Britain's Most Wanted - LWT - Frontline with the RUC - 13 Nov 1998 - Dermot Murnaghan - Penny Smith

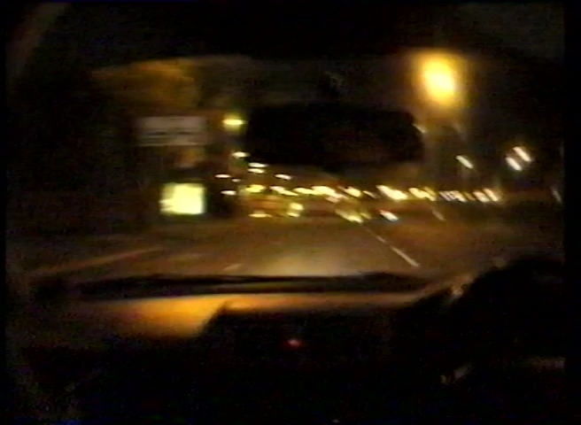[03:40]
Unfortunately, they lose sight of the stolen car. It turns up later abandoned on an estate.